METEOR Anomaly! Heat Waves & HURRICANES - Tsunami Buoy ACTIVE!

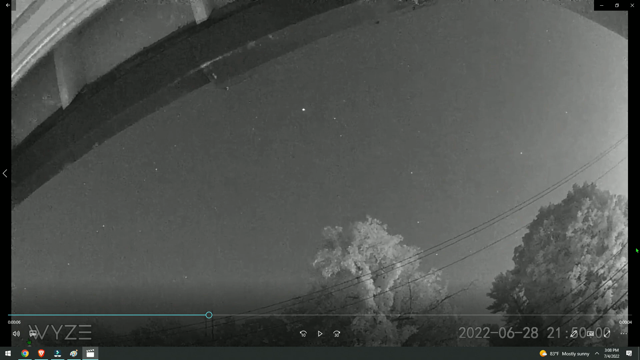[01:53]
weekend we're going to start with this meteor sighting this was actually back on the 28th but the theme still stays the same a lot of northeast reports of meteor sightings not only that but the sonic booms the exploding meteor now this particular one i don't think exploded there were no sound reports but what i want to show you is what looks to be an anomaly shooting out in front of the meteor before you see it angled down towards the trees here i'm going to go ahead and hit play we're going to watch it all the way through first you see the meteor coming towards the left right there very bright prominent meteor i'm going to go ahead and click back again and what i want you to do is i
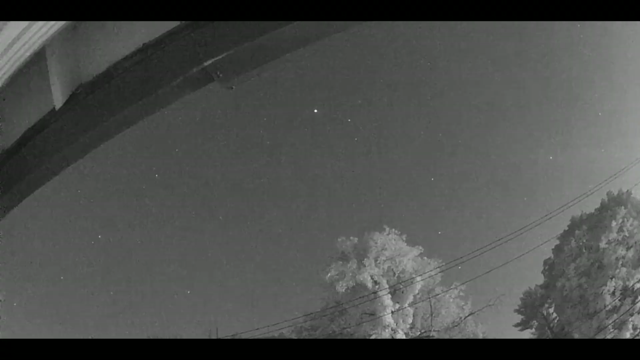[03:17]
direction right here now what i'm going to do is zoom in a little bit here i'm going to leave the link of this video in the description box so you guys can